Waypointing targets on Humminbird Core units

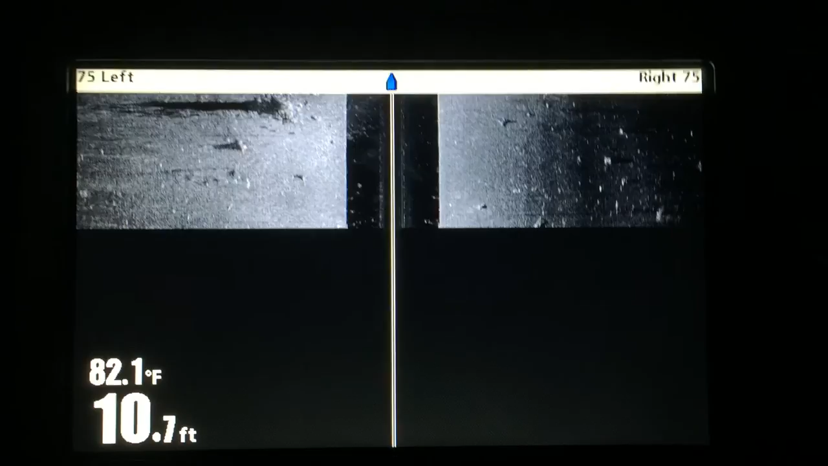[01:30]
On screen: depth 10.7 ft, water 82.1°F
Alright, one of the first things you'll notice here is we have some very good targets popping up.
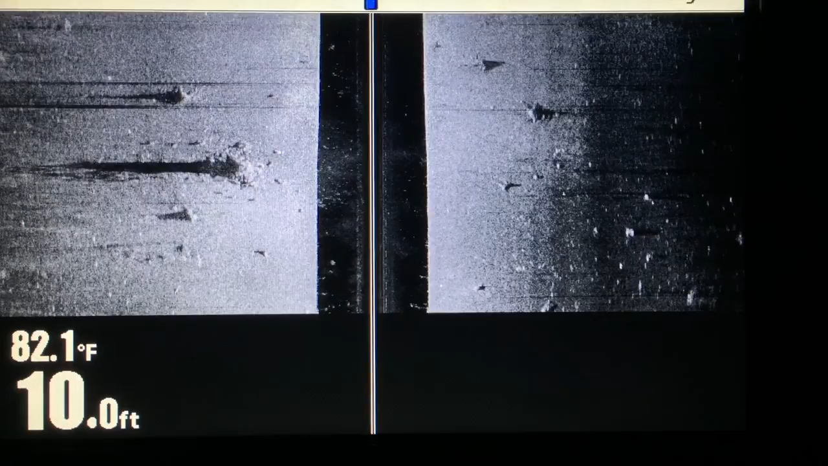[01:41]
On screen: depth 10.0 ft, water 82.1°F
Okay, we have stumps. Nice brush pile stumps on both sides. So, to mark these, I simply use the cursor arrow.
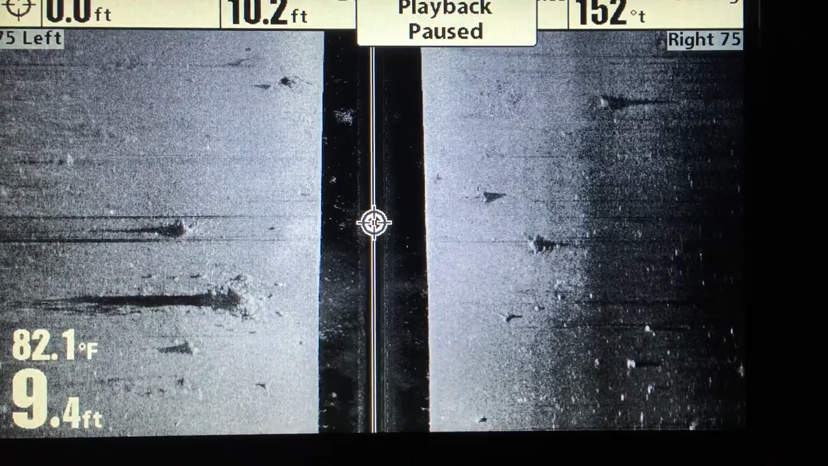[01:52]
On screen: depth 9.4 ft, water 82.1°F
And that stops the screen. Let's move right over here. Get on top of a target. Press mark.
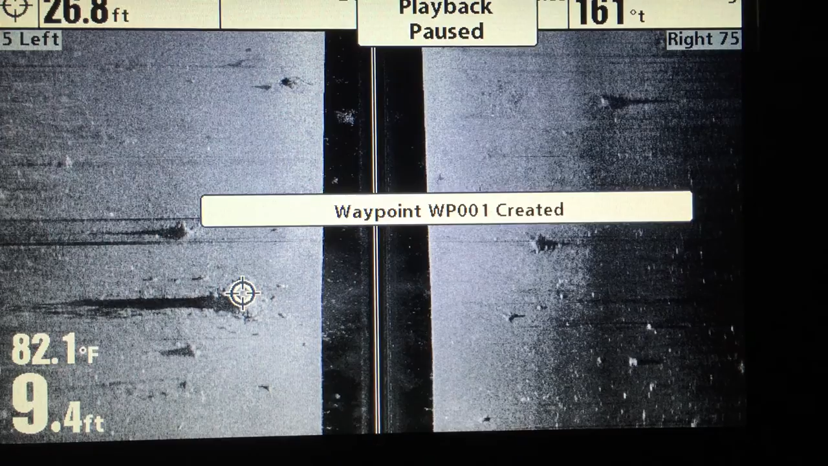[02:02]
On screen: depth 9.4 ft, water 82.1°F
Boom. Waypoint created. Okay. Then when we go to another one, let's say we want to fish, make sure we hit this stump right here. Okay, we press mark. Another waypoint created. Alright, one more time. Let's come straight across our image.
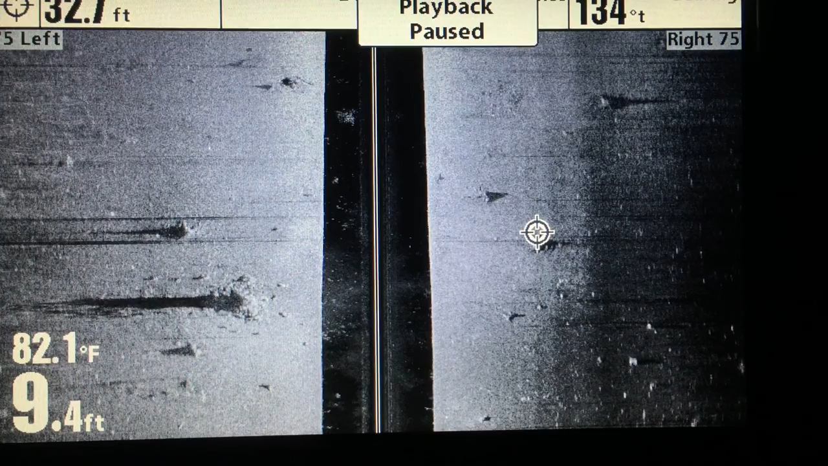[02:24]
On screen: depth 9.4 ft, water 82.1°F
And there's another target. So, we're going to press mark. Boom. Waypoint created. Alright, to get the video or the playback rolling again, simply hit exit.
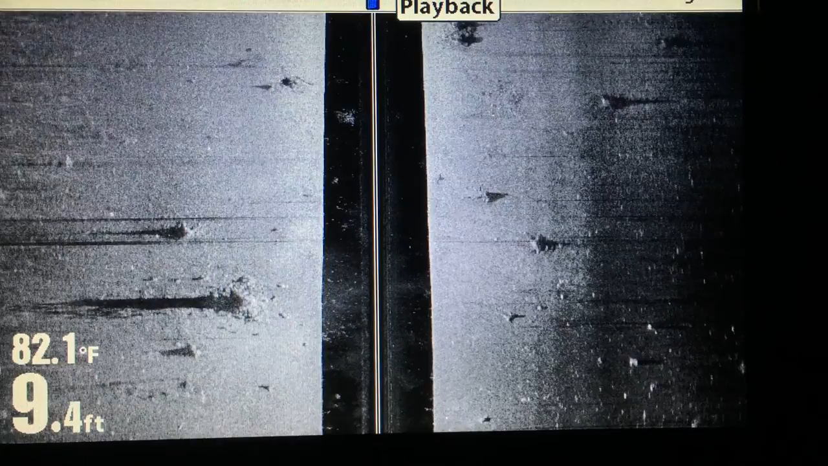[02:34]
On screen: depth 9.4 ft, water 82.1°F
There it is. And obviously, we could spend, you know, five minutes marking targets. I mean, we've got stumps all over the place. There's two nice stumps. Might even be a small brush pile. There's a small brush pile.
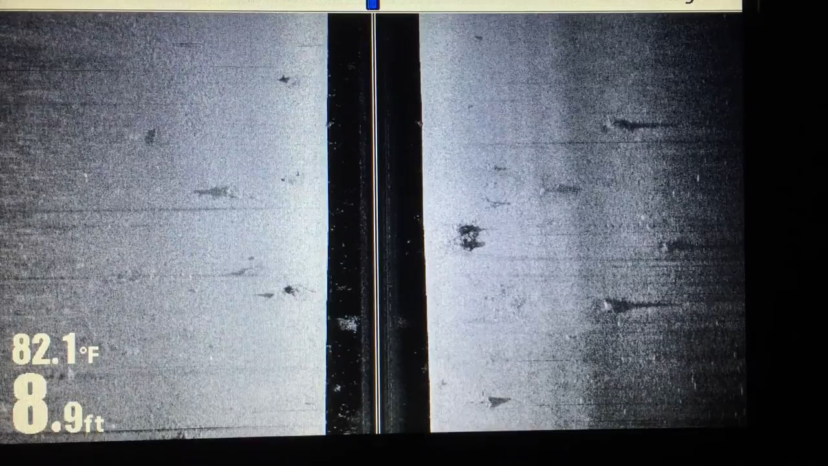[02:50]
On screen: depth 8.9 ft, water 82.1°F
So, you know, we're not going to spend time. But you could. If you wanted to do that out on the lake, I definitely would. I'd mark all of them. Okay, we're on a small flat out here.
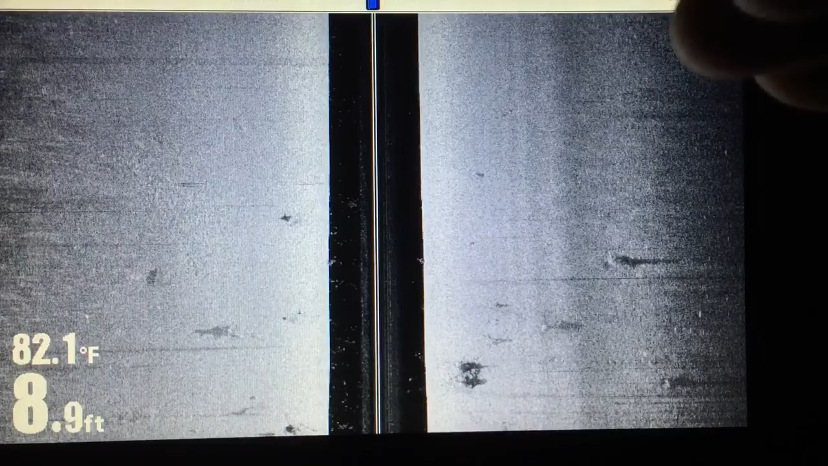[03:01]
On screen: depth 8.9 ft, water 82.1°F
And we started out. Just so happened. I wasn't sure all those stumps were there.
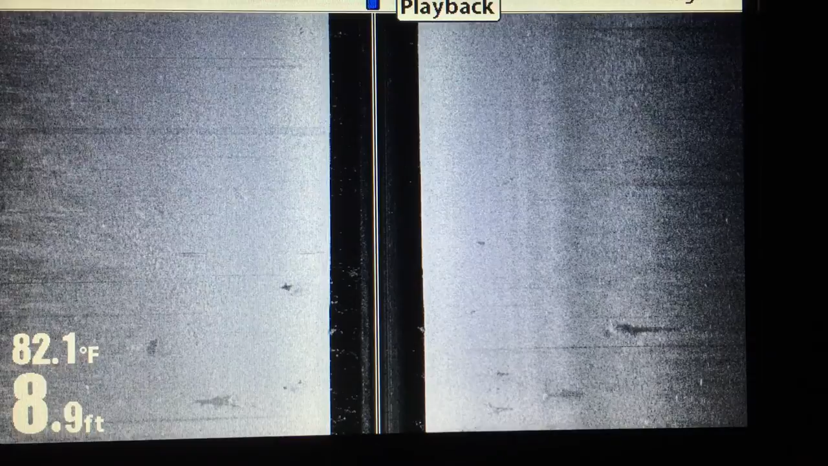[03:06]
On screen: depth 8.9 ft, water 82.1°F
But I started out in a perfect location. But now I want to speed it up a little bit. So, while we're playing back our recording, we simply hit the menu key, go down to playback speed, bump it up a notch. Hit the exit key. Okay.
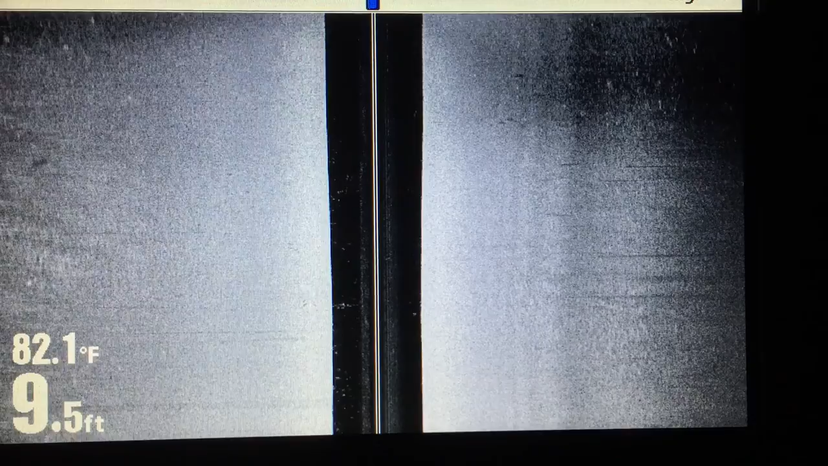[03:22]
On screen: depth 9.5 ft, water 82.1°F
Alright, here's another place. Now, even though it's scrolling faster, to stop it, boom. Boom. You simply bump the four-way arrow key, and we can mark more targets. Alright, in this situation, if you look real close, and I think it's pretty easy to see with this inverse, you can see the old creek channel. It used to run out across this flat.
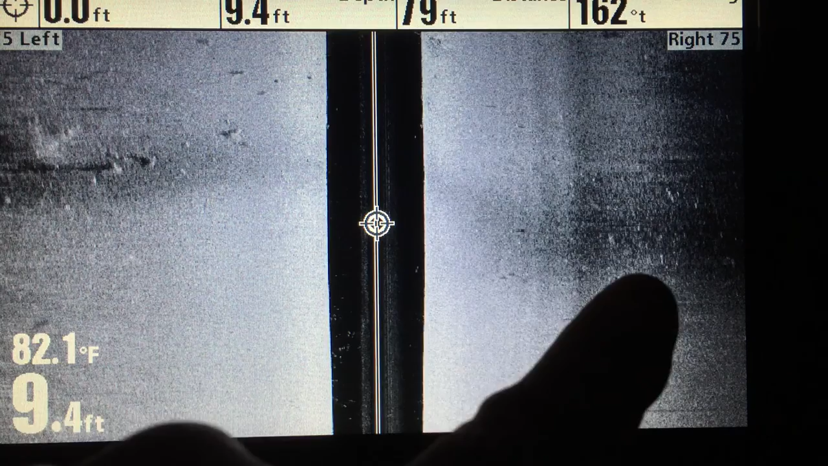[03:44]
On screen: depth 9.4 ft, water 82.1°F
Now, there's not even any depth variance here. That's how silted in this area of the lake is. But what I do see over here is, I see a couple of stumps and a brush pile I want to mark.
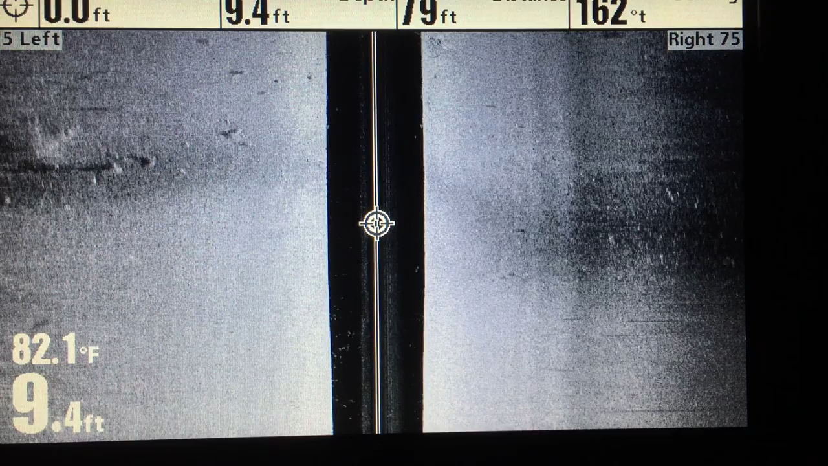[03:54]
On screen: depth 9.4 ft, water 82.1°F
So, I'm quickly going to run over to, in this case, those stumps aren't very far apart. So, I'm going to put that cursor right in between them. I'm going to click mark.
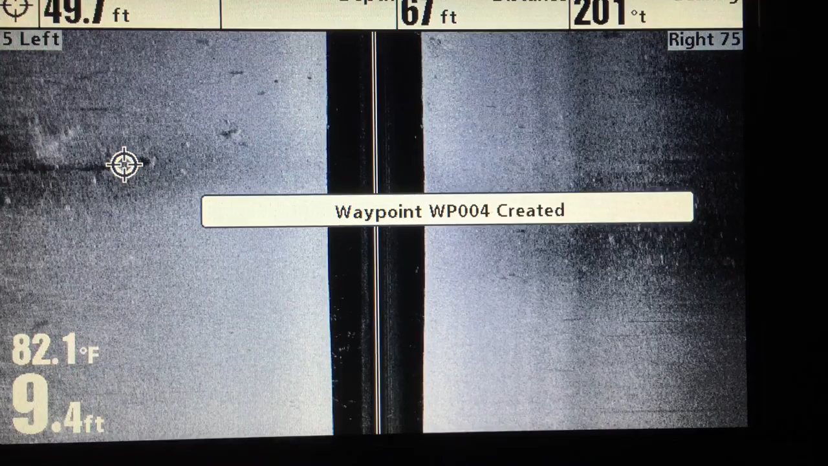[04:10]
On screen: water 82.1°F
And, then I'm going to go over to this brush pile. And, I'm going to push mark again.
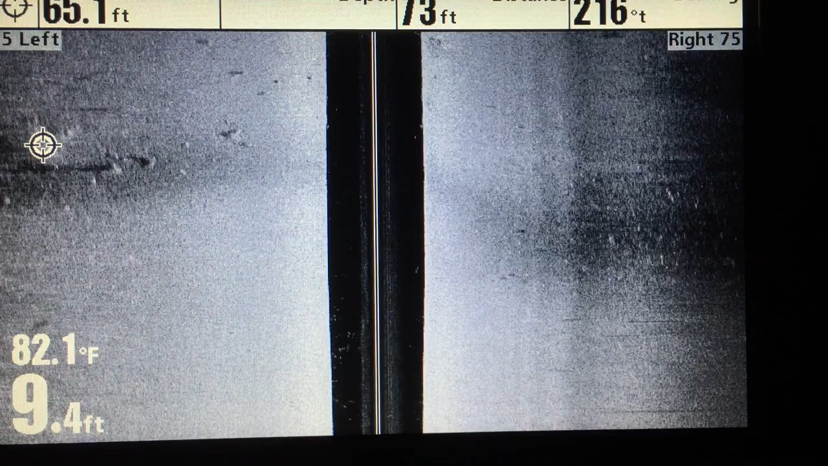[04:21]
On screen: water 82.1°F
Boom. There we go. Then, I'm going to hit exit. And, obviously, we could do this across the entire playback. And, you can go back in. You can speed it up.